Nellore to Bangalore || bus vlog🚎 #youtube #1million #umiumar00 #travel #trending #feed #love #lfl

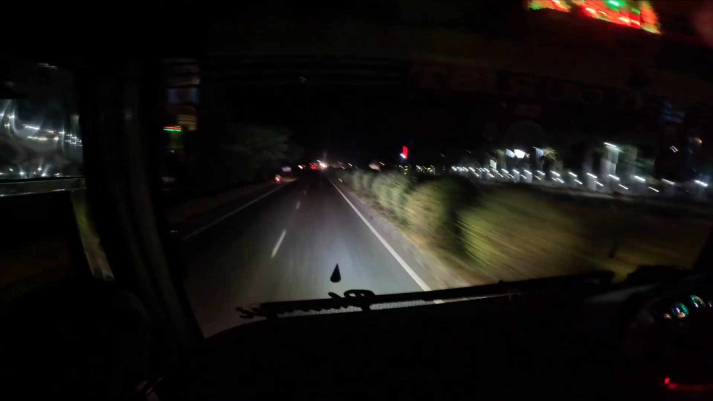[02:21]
నేనైతే ముందుకు వచ్చేసాను ముందు వ్యూ చూపిద్దామని చెప్పి. చూడండి వ్యూ ఎలా ఉందో. బస్ అయితే దగ్గర దగ్గర 120 వెళ్తుంది.